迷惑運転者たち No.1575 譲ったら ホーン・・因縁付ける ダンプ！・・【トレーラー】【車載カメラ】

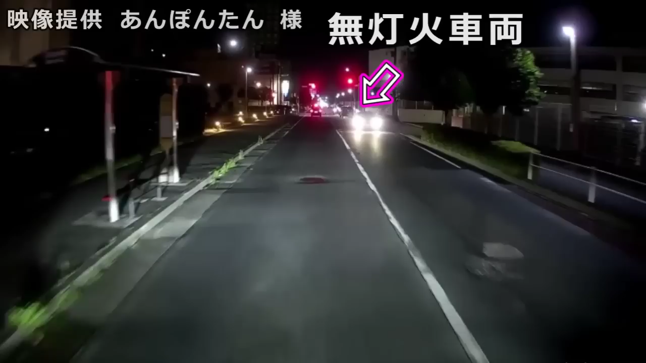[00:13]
あら、明かりつけなさいよ、明かりよ。そんなに自分の人生真っ暗にしてどうすんの。明るい未来を期待してよ、光をつけなさい。ハイビームはダメだよ。